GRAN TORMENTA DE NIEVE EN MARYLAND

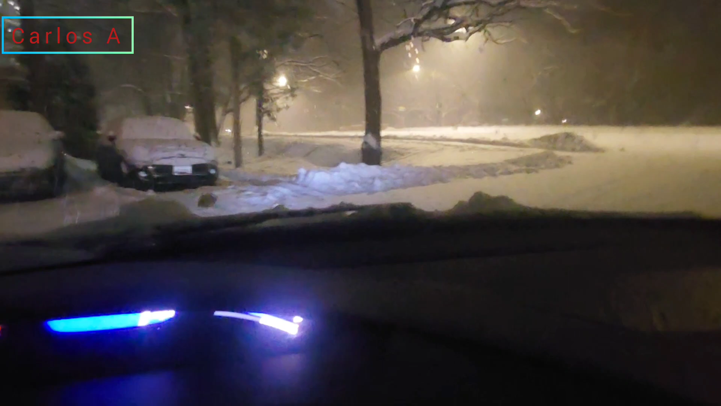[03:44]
Amigos, nos vamos a ver qué dice en el nombre de Dios, que todo nos vaya bien. Vamos a ver aquí cómo están, no hay autos. Desde la carretera.